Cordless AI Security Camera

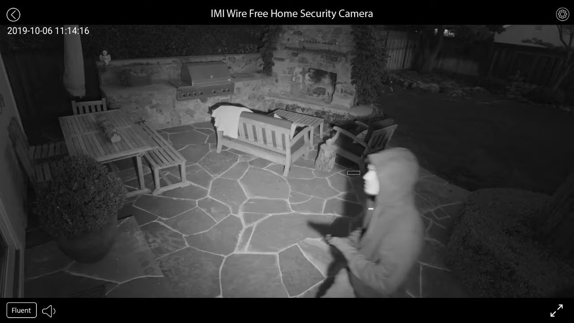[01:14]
infrared sensor sees in the dark in case unwanted guests return you know I can see you I'm